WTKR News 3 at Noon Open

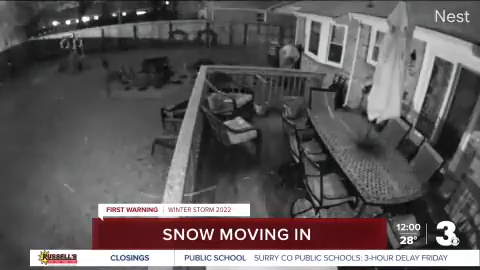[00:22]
And while you were sleeping snow blanketing parts of the seven cities in a thin layer of snow, our first warning team now tracking the next round of wintry weather heading our way. Good afternoon and thank you so much for joining us for the news at noon on this Friday.